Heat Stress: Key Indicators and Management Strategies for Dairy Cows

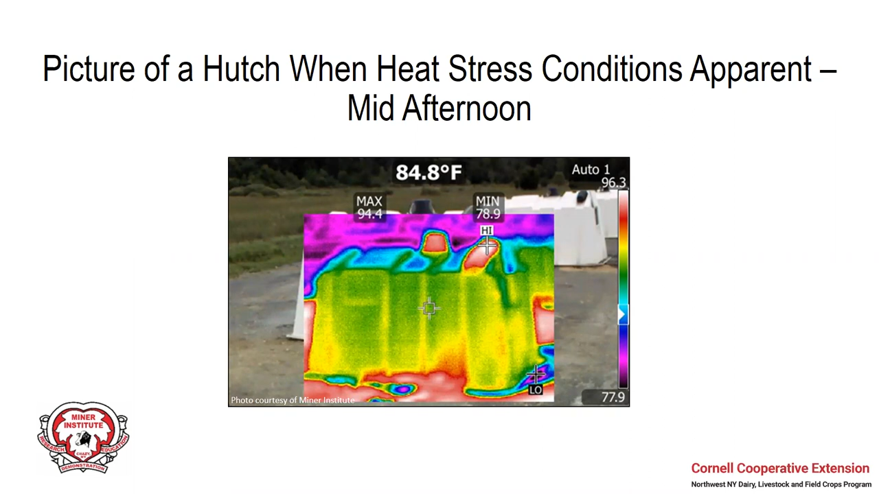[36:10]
On screen: spot 84.8°F
pieces definitely held on to more heat but the lighter hutch color was a lot cooler, was cooler than the black plastic and cooler than the air. These pictures were taken at a little bit different times a day but now we're showing a calf calf sitting in front of her hutch. It's also important to note that these calves or this camera only takes surface temperatures so the internal temperature of the calf is likely higher than any of the numbers that you'll see on the screen here. But you see how warm a calf is.
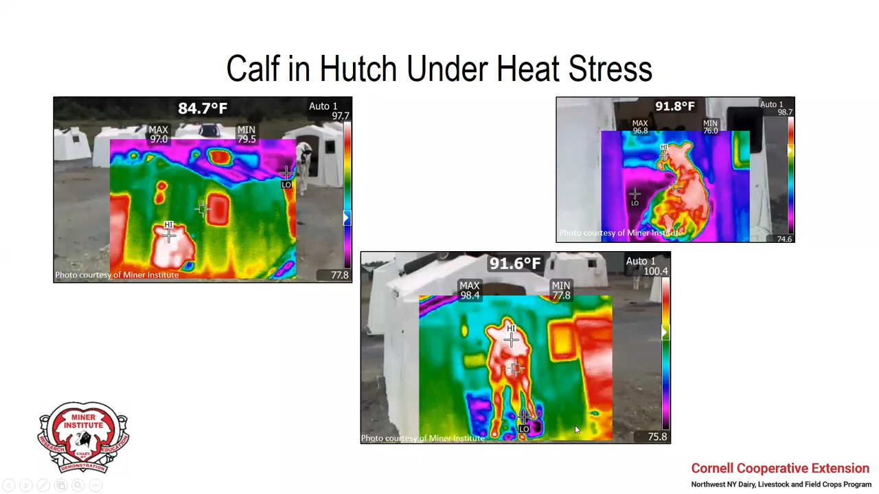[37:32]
And you see the outside is a little hotter and as she stands up you can see the heat all around her body but you can also see that it's cooler in the hutch than it is than she is and then it is outside. Here's a calf it's hard to tell what she's doing but she's lying outside of her hutch. And you can see that in this case her body is pretty hot but she there might be a little bit it might be a little cooler right here in the spot than it was in her hutch. I know it says low the purple color is indicating a low color as in the hutch might be cooler but I think it's actually throwing a little bit of the shade this way that's why the calf is choosing to lay outside
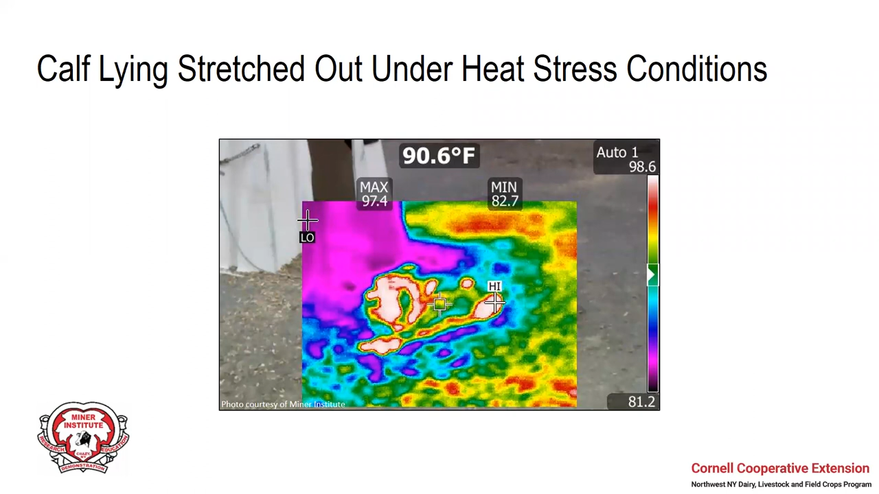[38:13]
On screen: spot 90.6°F
and exposing her body to the air to release some of that heat. There's no research associated with these pictures yet but we just thought it was really cool to see kind of where the heat is on heat stress calves. So what can we do for calves and hutches?